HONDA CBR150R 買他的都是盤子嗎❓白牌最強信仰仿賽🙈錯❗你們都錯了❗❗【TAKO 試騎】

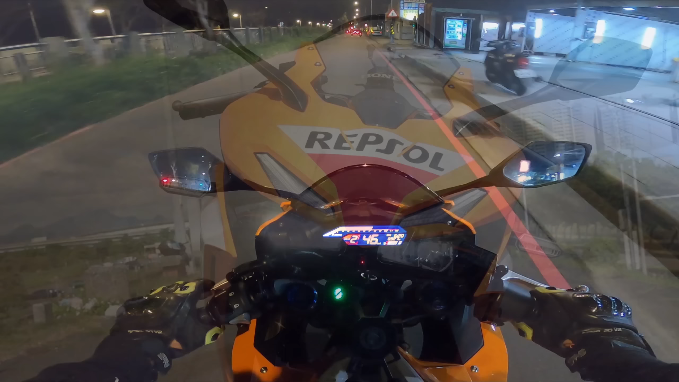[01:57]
明亮度也OK夜先行駛在道路上也能提供不錯的照明效果一般日常使用應該是沒什麼問題的